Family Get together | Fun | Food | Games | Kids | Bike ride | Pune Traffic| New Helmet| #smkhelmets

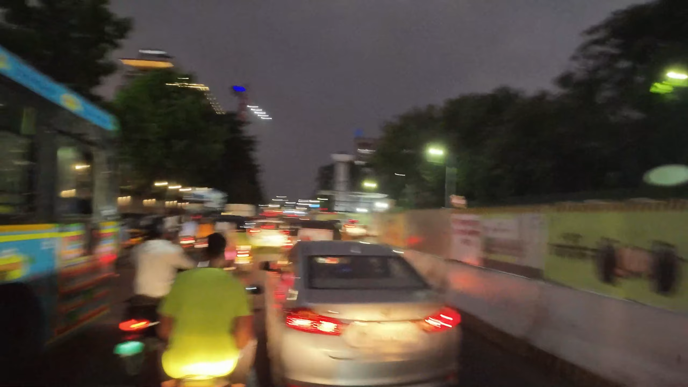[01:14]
पता नहीं पुने में यह मेट्रों का काम का खतम होगा और यह है फेवी ट्राफिक कम होगा
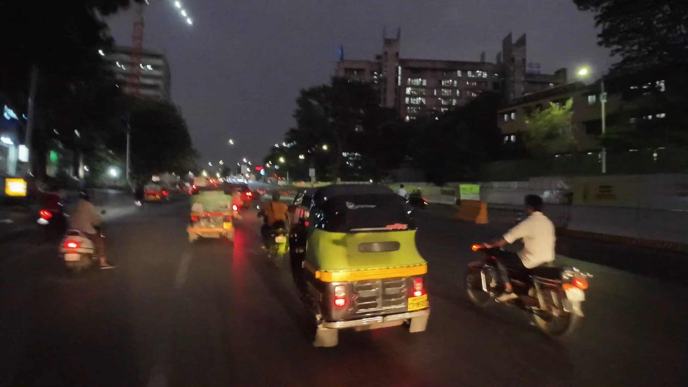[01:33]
हाँ फाइनली रिलीफ
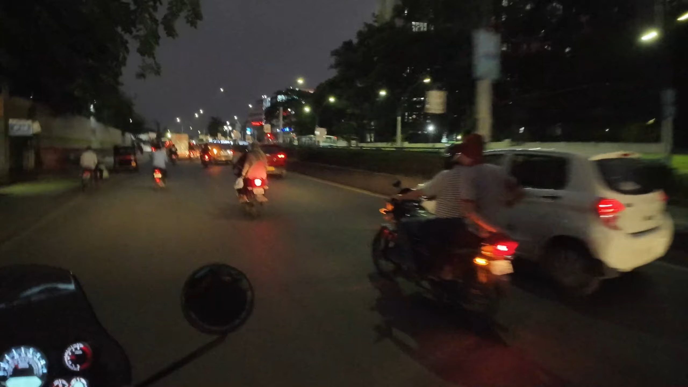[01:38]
और हम लोग अभी निकल गया है स्पीड में
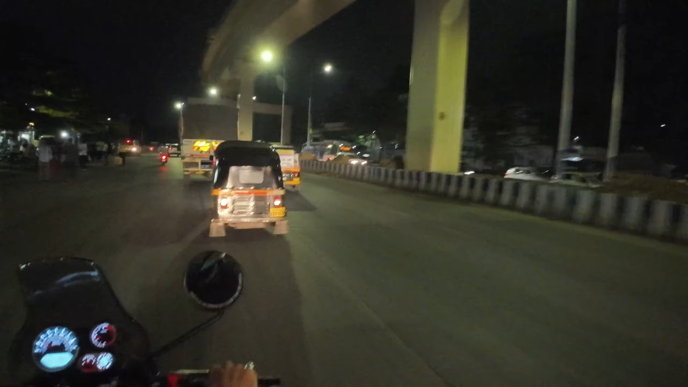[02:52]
ऐसे लगता कि ट्राफिक में से निकल गए दो ही सेकेंड में वह बस ट्राफिक हो जाता है
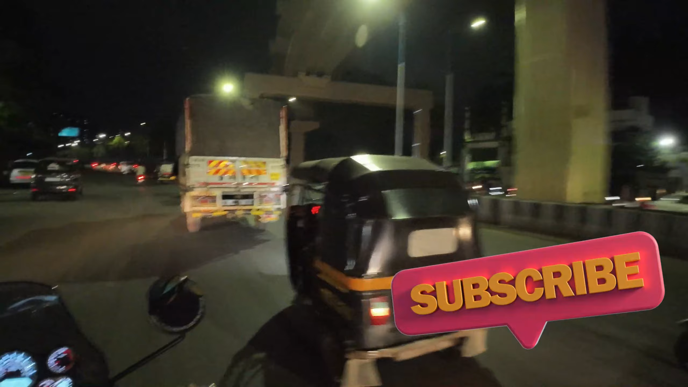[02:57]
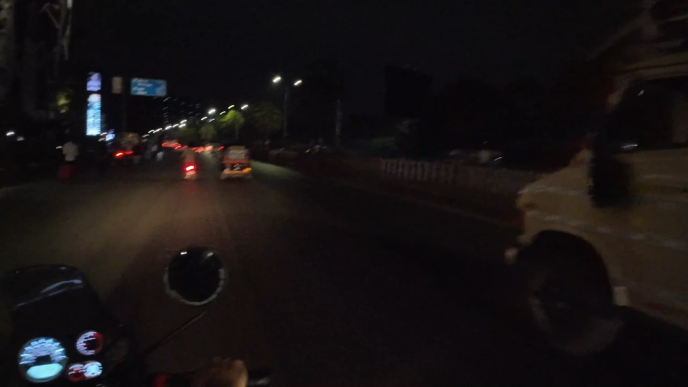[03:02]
गाडी का जो मजा है वो भगाने में यह गाडी ट्राफिक में चलाओ तो बोर हो जाता है चनाने में भी वैसे दिक्कत ही आती है
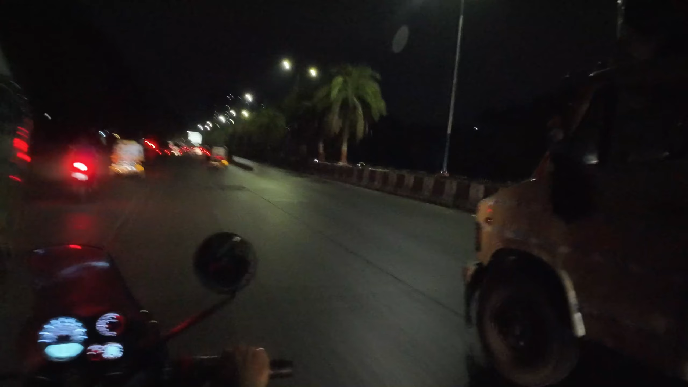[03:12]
लेकिन ठीक है अभी क्या खाली रोड हार टाइम नहीं मिल सकता हुआ देखो मैंने बोला था कि खाली रोड मिल गया ऐसे लगता है
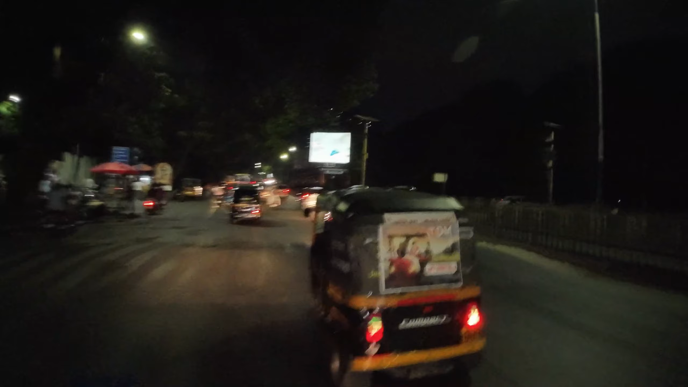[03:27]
लेकिन वापस ट्राफिक हो जाता है यहां पर वापस ट्राफिक हो गया है
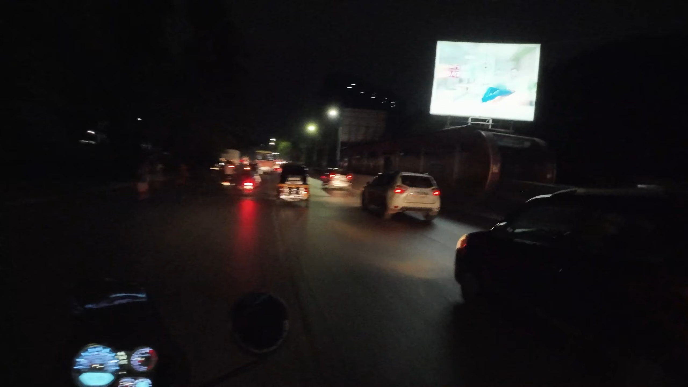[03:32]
पदा नहीं यह कैमेरा रात में कितना की कैप्चर कर पा रहा है और मैं कितना आपको दिखा पा रही हुए
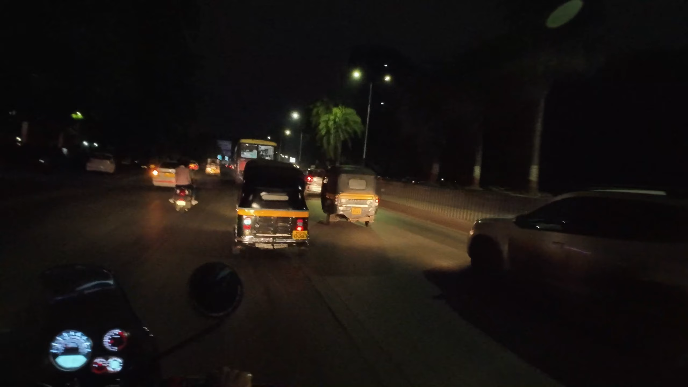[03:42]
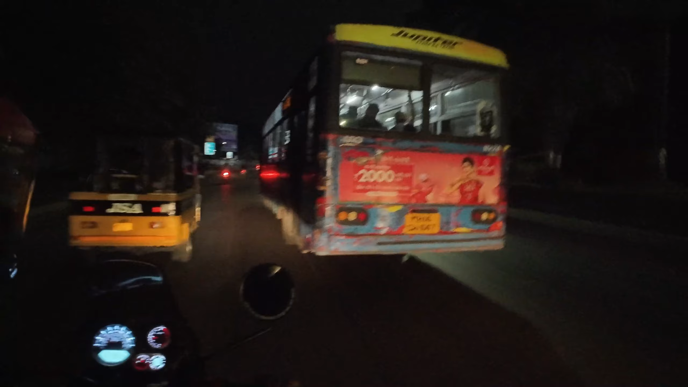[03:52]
पीप पीप कैसे चला रहा था बंदा देगा कि आपने पाफर है इतनों से जगा में से निकल गया भाई और वो इतने स्पीड में
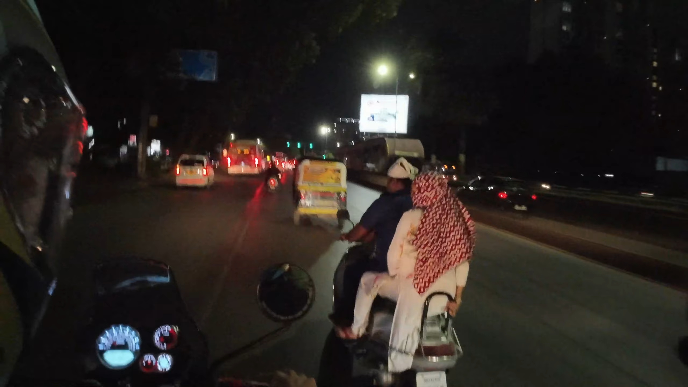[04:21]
यह यह यह यह सिगनल खुला मिल गया हाँ और पार कि यह यह को सब रहेट रहेट रहेट रहेट रहेट डिख रहाए वापस ट्राफिक आगया